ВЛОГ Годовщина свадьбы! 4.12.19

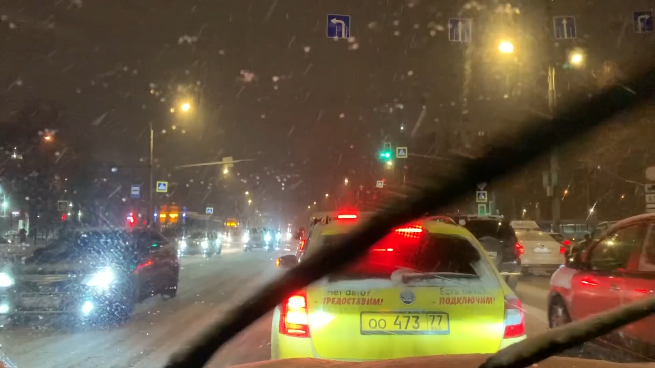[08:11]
Местами слабый снег. Нифига себе слабый. Может, конечно, у нас тут место такое. Но не знаю. Как-то вот не кажется мне так. А вообще нас, конечно, заваливает. У нас настоящая зима.